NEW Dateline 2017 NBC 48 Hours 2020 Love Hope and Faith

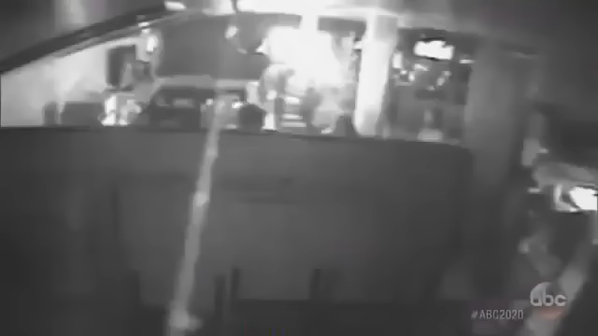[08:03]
What transpired in the club that night, it's impossible to tell from this camera. But less than 90 minutes later, Karina seems ready to call it a night.